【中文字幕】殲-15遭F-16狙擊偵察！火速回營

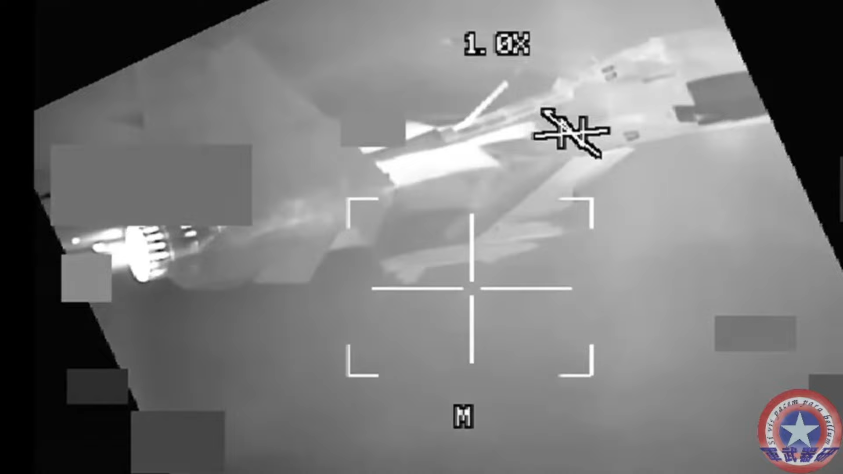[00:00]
在最近圍繞台灣聯合利劍的軍演中一架配備
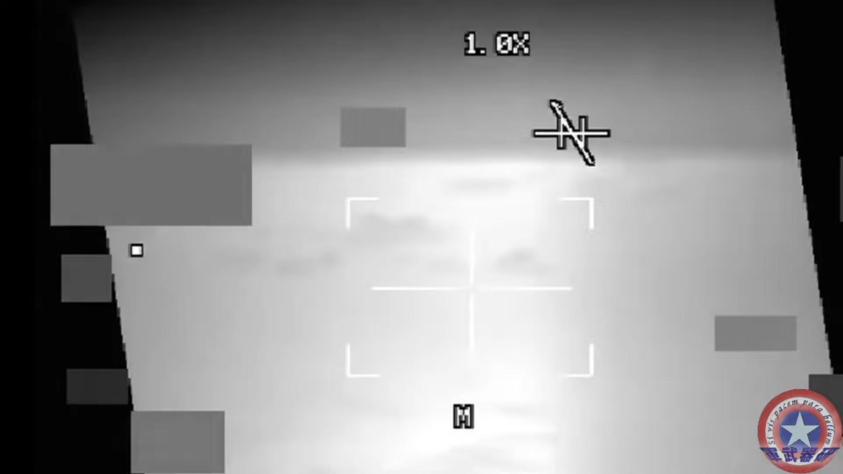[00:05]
先進瞄準吊艙的台灣EPS-16V成功追蹤了一架中國殲-15戰機這種互動不僅顯示台灣不停增強監視能力亦突顯了台灣爭奪戰場信息戰的實力追擊手的先進瞄準吊艙已成為台灣EPS-16機隊的核心資產這個